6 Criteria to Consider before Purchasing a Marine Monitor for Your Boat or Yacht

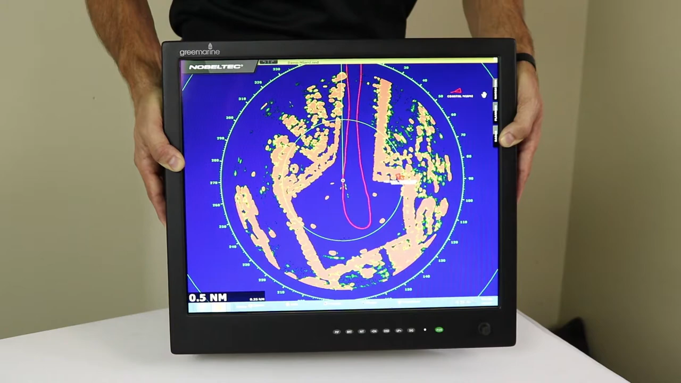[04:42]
I'm going to demonstrate this by picking up this monitor and I'm going to tip it towards you so that you can see how the color begins to go away when we're viewing at the six o'clock position.
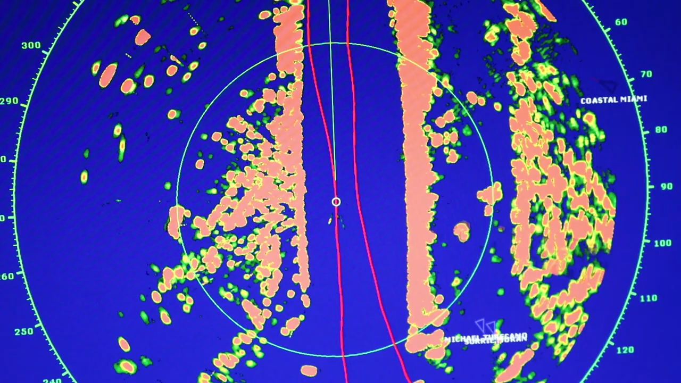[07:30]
Again ideally you want a single button on the front of the monitor where you can simply toggle
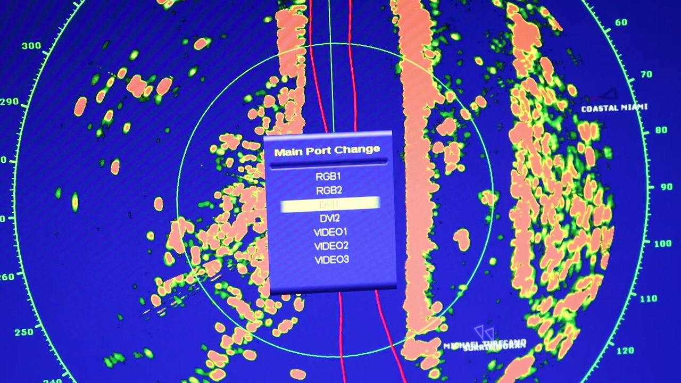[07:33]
between all the different signal sources to get them on the display. So again just check out these basic functions and make sure they're both intuitive and easily accessible.